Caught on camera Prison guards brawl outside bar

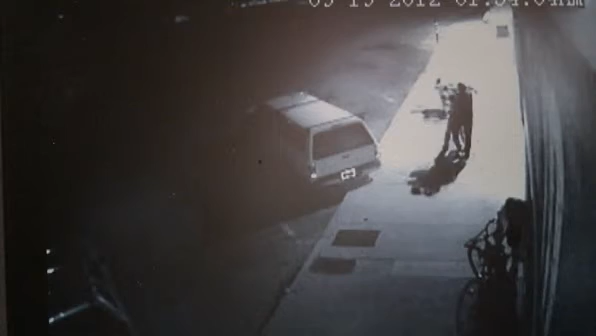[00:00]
A few people behind him seem to be fighting, but they all know each other. Apparently for no reason, one of them punches him in the back of the head.
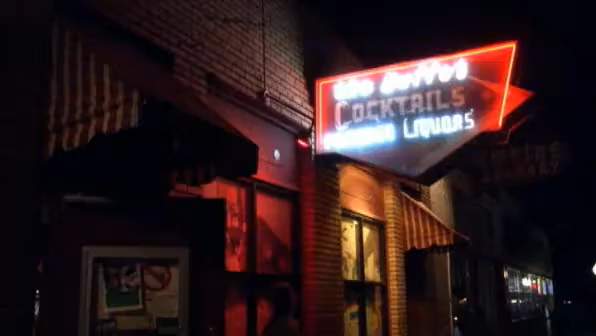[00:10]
He goes inside the bar to tell a friend, and they both come out and are beaten by the group of men. You can see them stomping on a victim's head on the curb. Bar employees come out to help, but that didn't stop the beating.
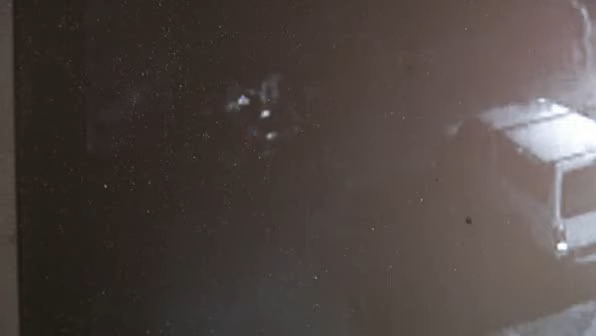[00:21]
The fight goes in the street, and the group eventually knocks a man unconscious, but they kept kicking him anyway. Then the suspects all run away.